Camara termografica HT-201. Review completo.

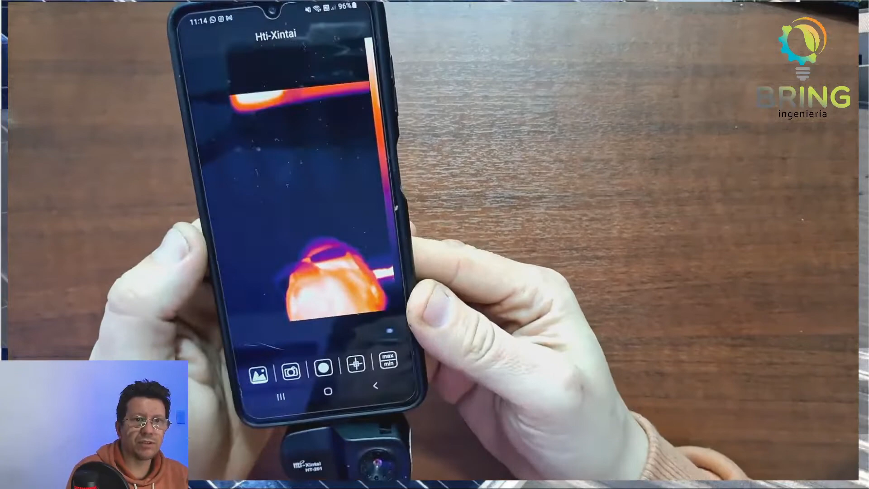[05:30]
qué opciones podemos tener tocar este botón de acá y vamos a ir a la galería de fotos este botón de acá vamos directamente a la galería de fotos las fotos que tengamos sacadas
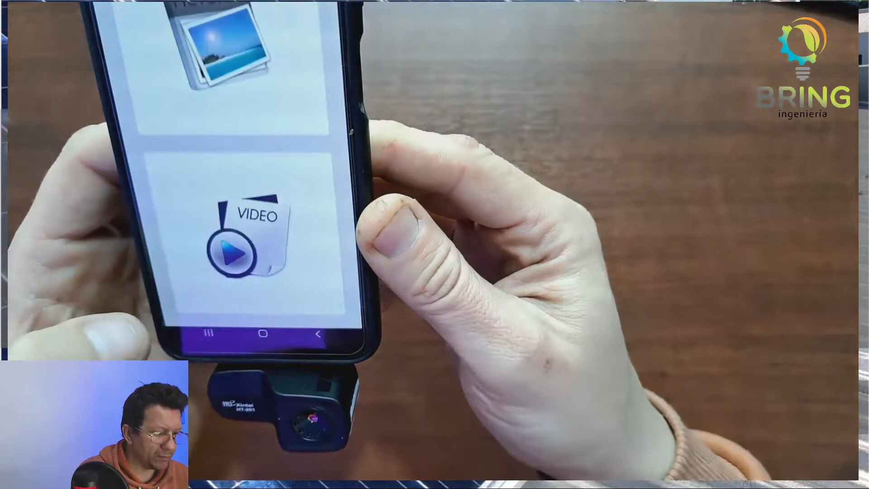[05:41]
fotos y vídeos que tengamos sacadas si tocamos acá vemos las fotos
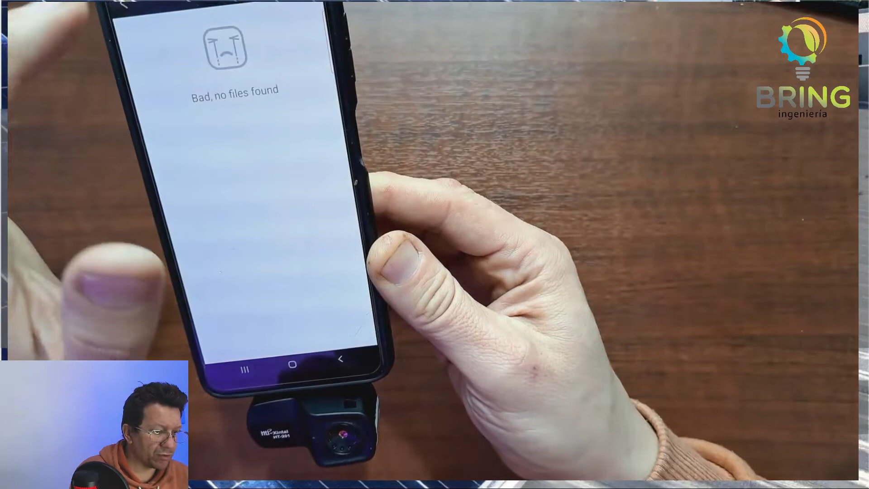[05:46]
no hay ninguna foto y acá vídeos no hay ningún vídeo vamos a hacer algunos y vamos a ir viendo
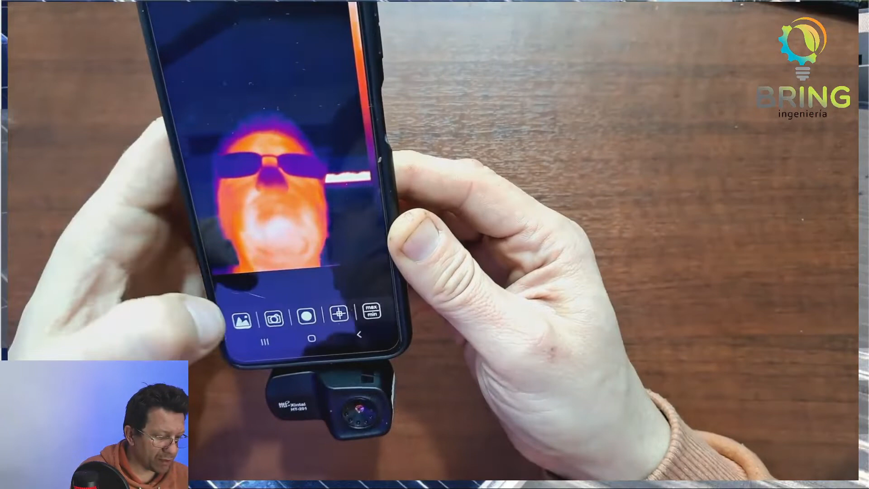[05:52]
este acá directamente toma foto vamos a sacar una foto ahí tomé otra foto bueno ahí podemos ver vamos a seguir este acá va a iniciar una grabación
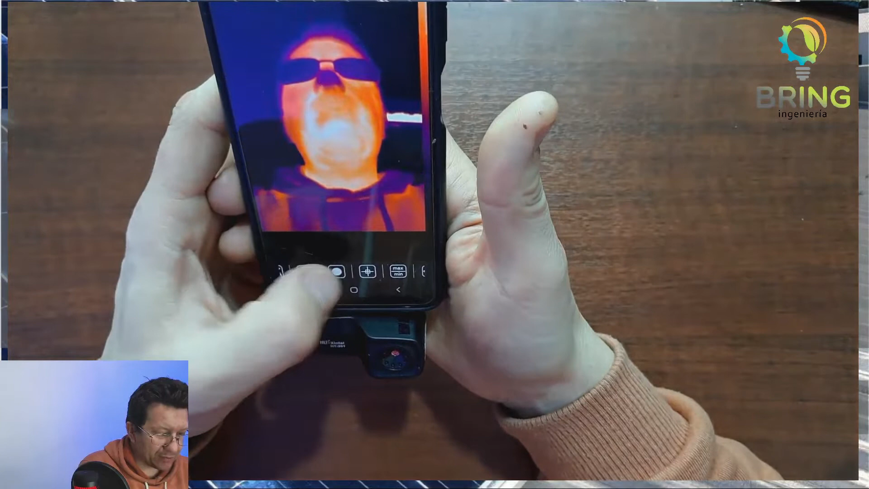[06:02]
este botón de acá es para iniciar una grabación este botón de acá es para ver
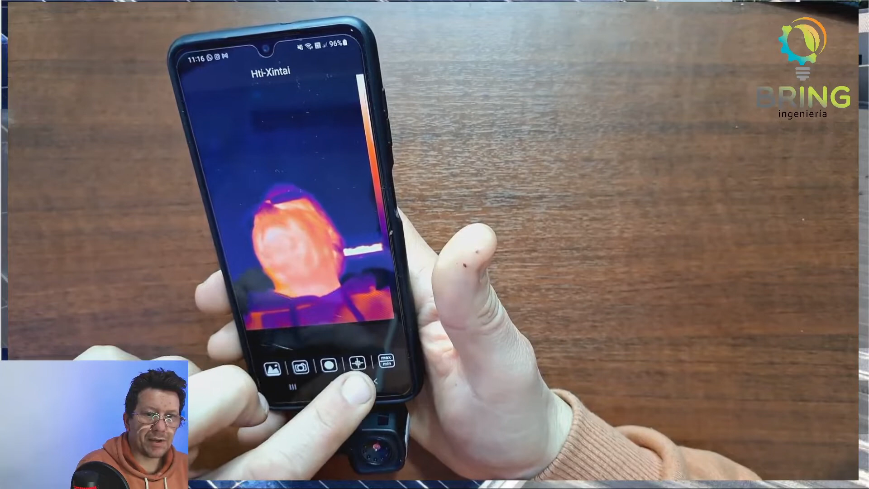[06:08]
el la temperatura del centro ahí estoy viendo la temperatura del centro está dando 35
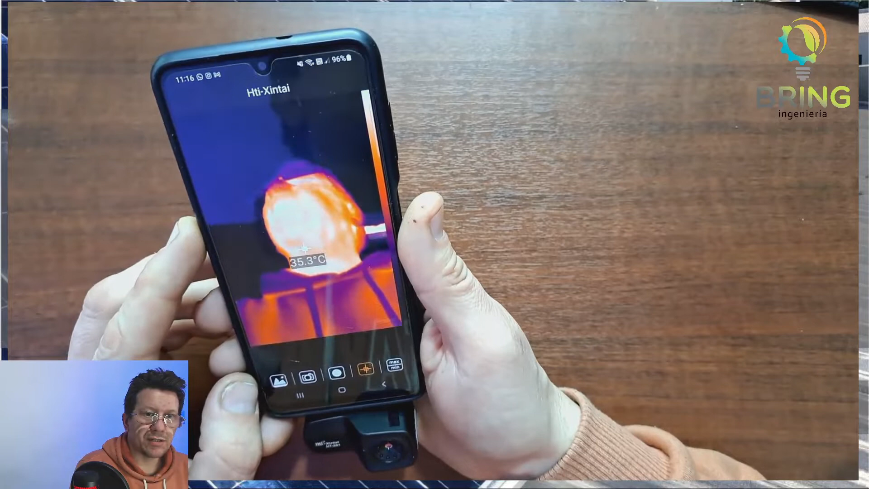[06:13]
On screen: spot 35.3°C
grados 35 36 grados en la cara en la parte de la
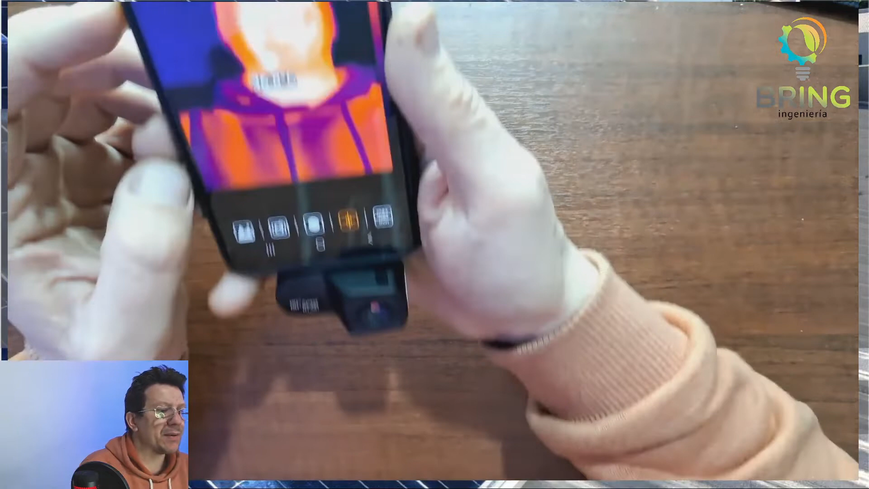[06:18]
papada viendo este otro botón de acá es para
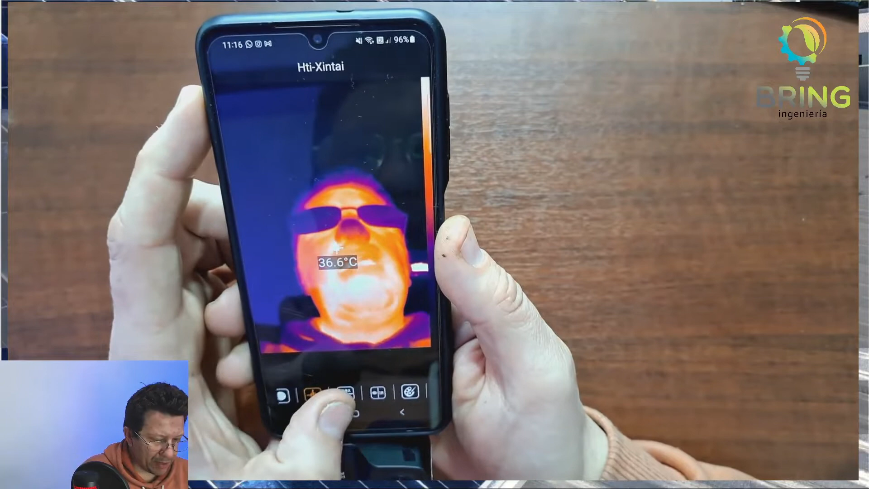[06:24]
On screen: spot 36.6°C
que nos indique el valor máximo y el valor mínimo dentro de la foto ahí se puede ver la temperatura del aire
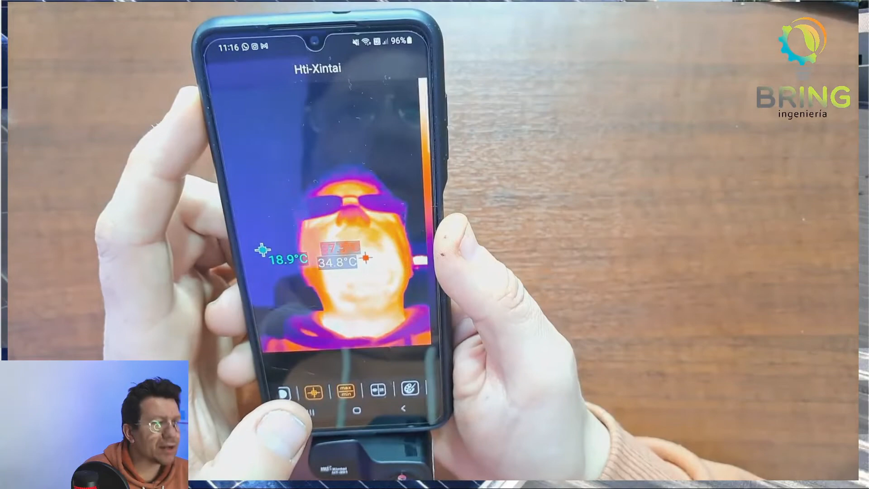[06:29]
On screen: min 18.9°C
acondicionado que estaba saliendo que son 40 grados a
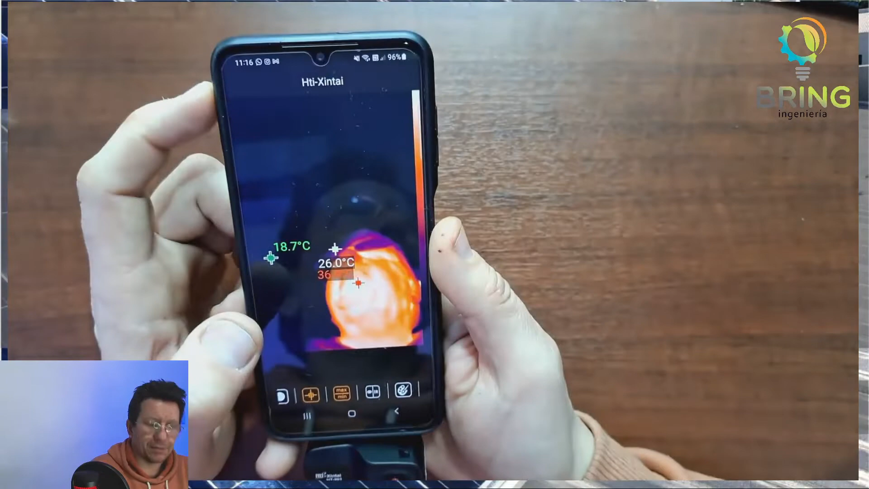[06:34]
ver qué otra cosa más esta parte es para ver en modo fotografía e
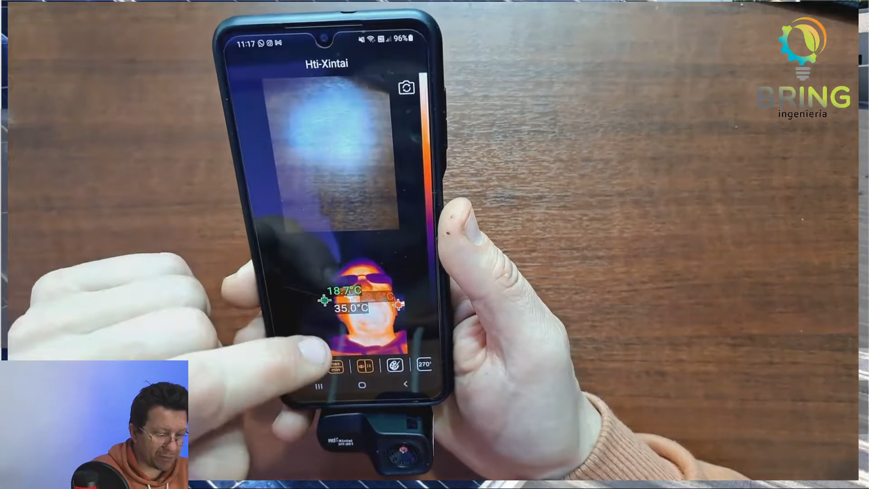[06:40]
On screen: spot 35.0°C, min 18.7°C
infrarrojo a la vez obviamente a usar la cámara en lo
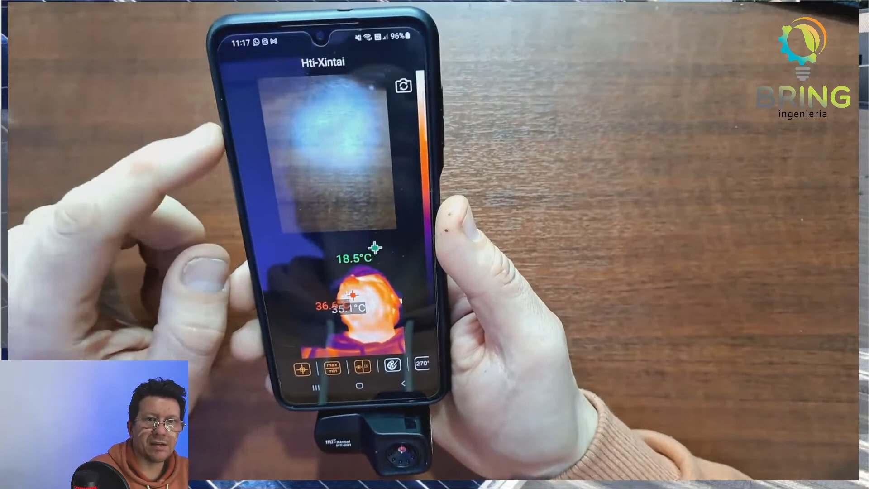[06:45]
que sería el celular este otro botón podemos elegir la paleta de colores que queremos
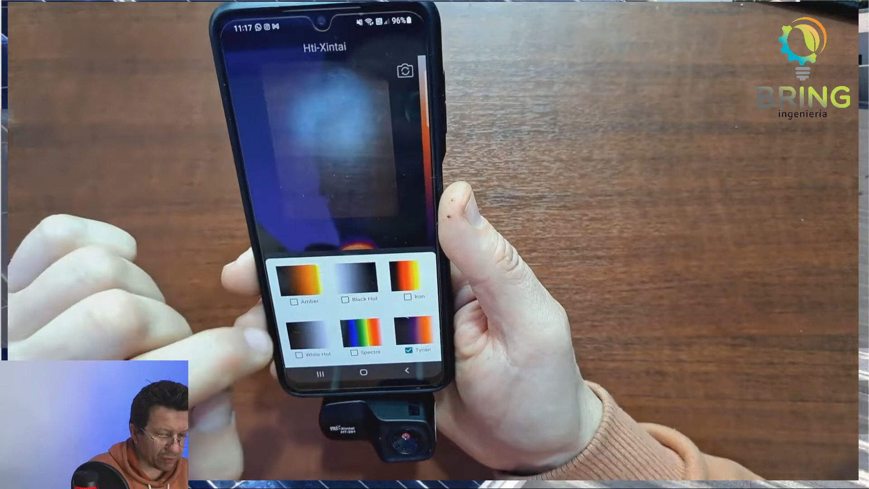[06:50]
usar fíjense tenemos paleta color ámbar ahí sería color ámbar vamos a cambiar a otro paleta de colores paleta de color blanco
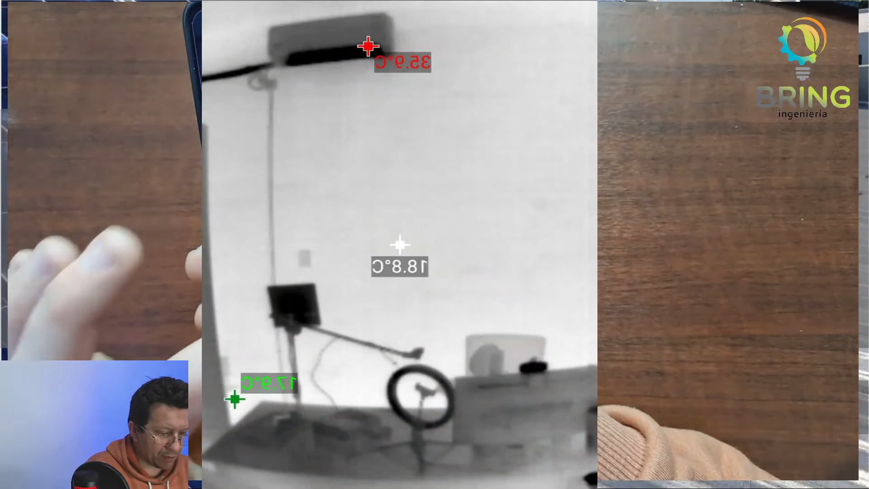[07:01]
On screen: spot 18.8°C, max 35.9°C
y negro estaría que el negro lo más caliente y el blanco lo más frío luego tenemos color iron que es la que creo que tenía puesto al principio eso sería iron que
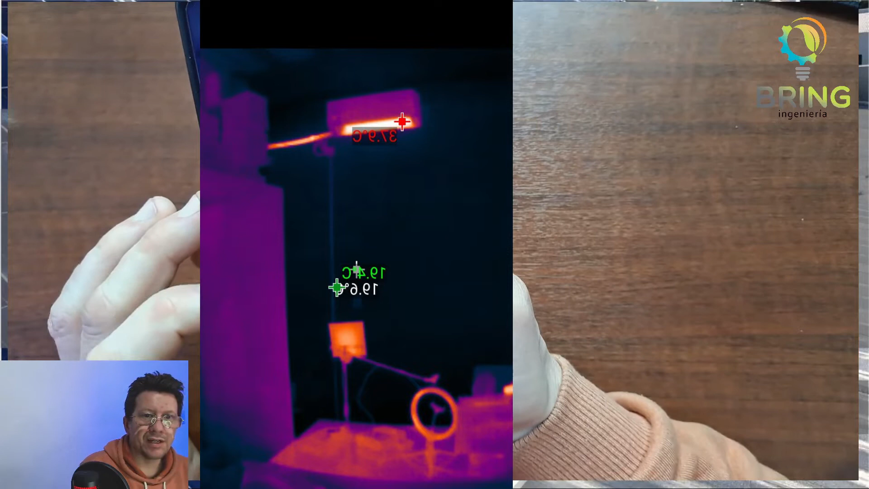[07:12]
sería toda la paleta de colores equivalente a la cuando se va calentando el acero vamos a buscar
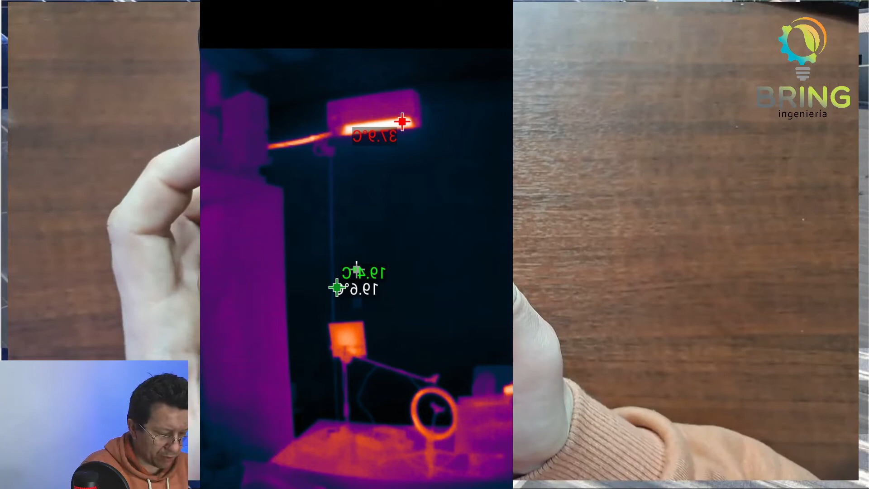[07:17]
otra más esta es la de que blanco es caliente y negro es frío esta se usa
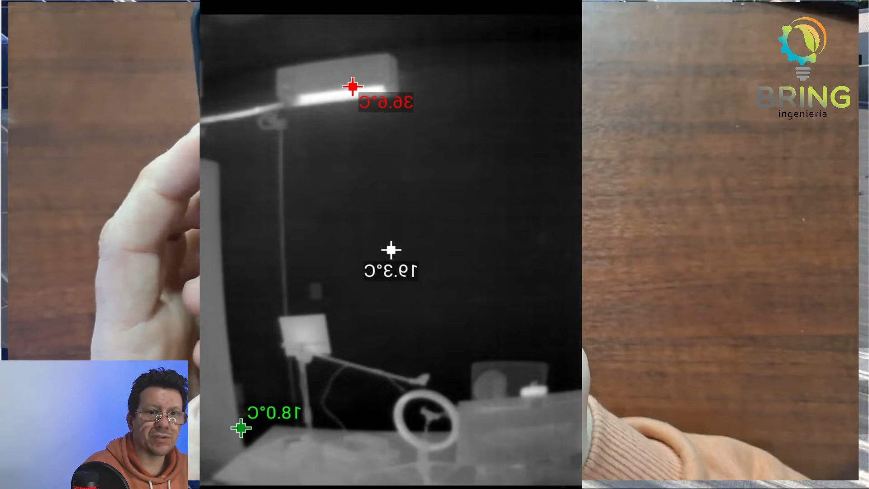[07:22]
On screen: spot 19.3°C
mucho por ejemplo en miras así de uso militar y cosas de ese estilo luego tenemos la espectra que es la más común en la mayoría de todas las cámaras
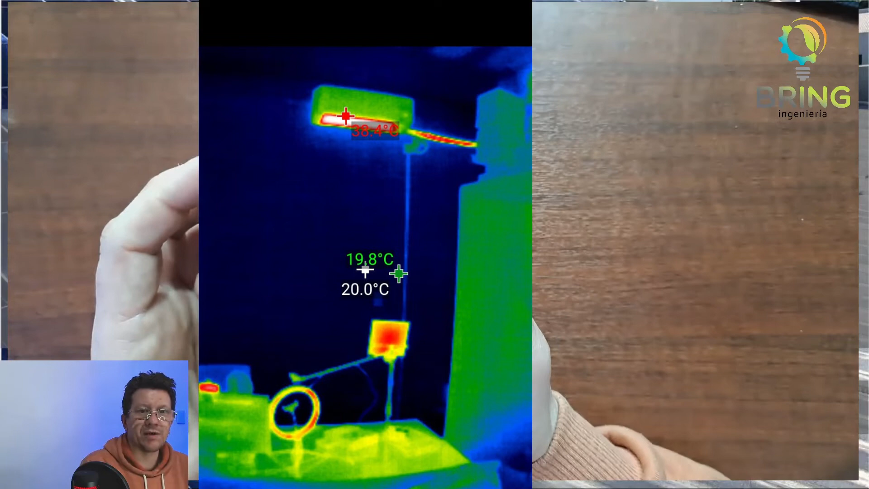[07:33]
termográficas que vamos a encontrar siempre luego tenemos la tiran que está generalmente